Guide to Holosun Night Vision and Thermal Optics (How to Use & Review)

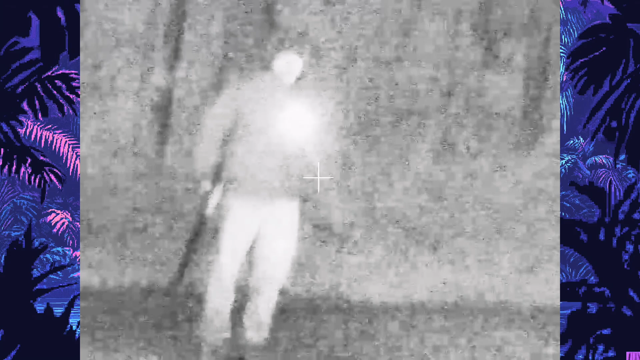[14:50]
Like someone shining a flashlight on you. Could affect the optic and momentarily like blind the optic. And then for thermal pros.
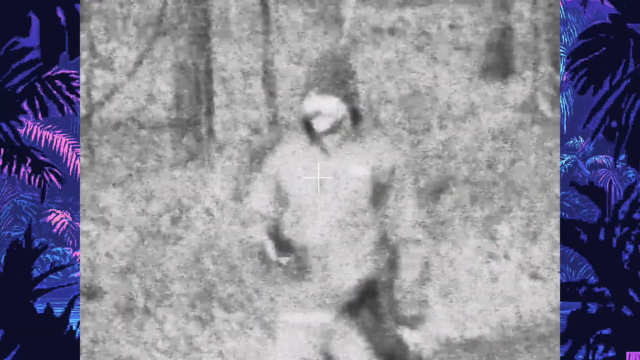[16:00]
So the first test we wanted to do here was actually showing on night vision. What happens when you open up your phone. So as Paul opens up his phone here. You'll see that it scans his face with infrared.
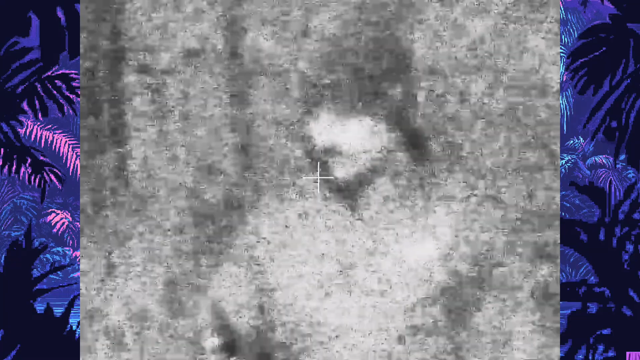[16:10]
And night vision actually is able to catch that. And anyone using night vision surrounding you will also be able to see that.
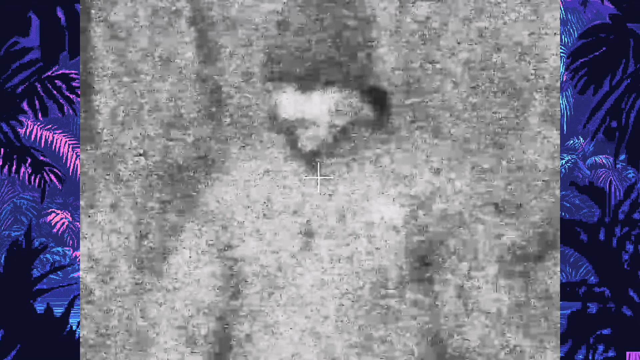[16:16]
So for this next test I had Paul walk up a trail on the forest.
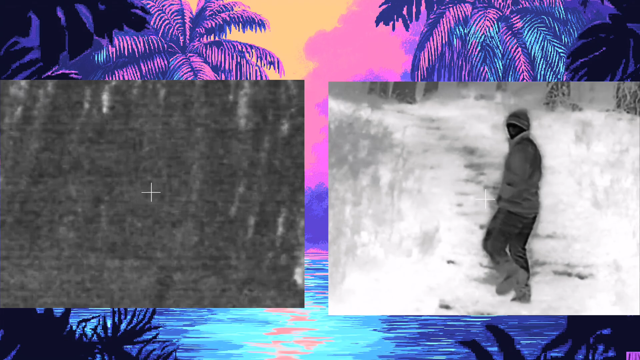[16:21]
On the thermal he was able to walk quite a distance. And through a lot of brush. And we were still able to see him. Whereas on the night vision I had him turn on the flashlight. And he didn't get nearly as far.
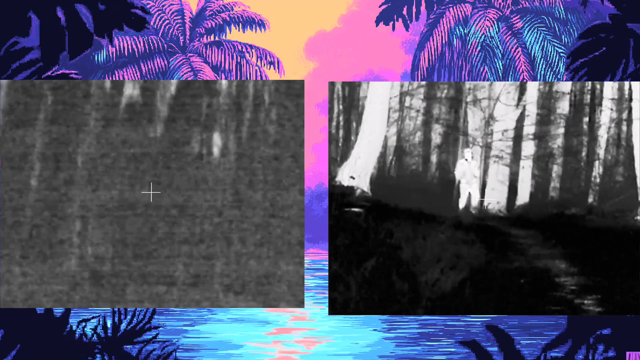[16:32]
Just because I couldn't see him on the night vision device. Now on the recording it does look a little bit easier to track him. So that is good to see. For this test we had Paul walk behind a glass door.
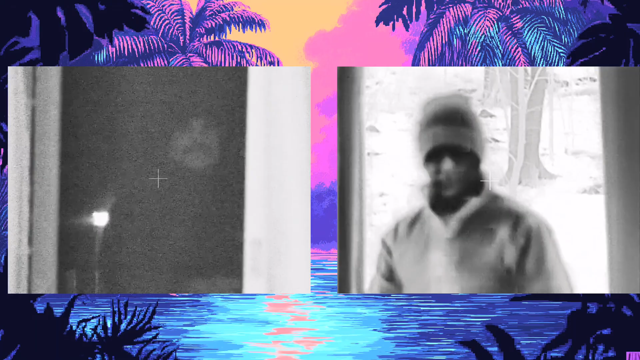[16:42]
For those of you who don't know. Glass is night visions. Basically kryptonite. You cannot see behind it.